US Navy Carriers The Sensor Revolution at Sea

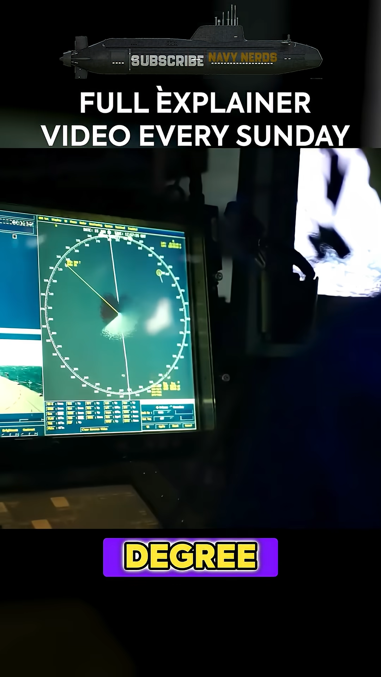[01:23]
This creates a comprehensive 360-degree picture of the battle space that updates every second. The crew inside CIC can see threats and obstacles that human eyes could never detect, even in broad daylight.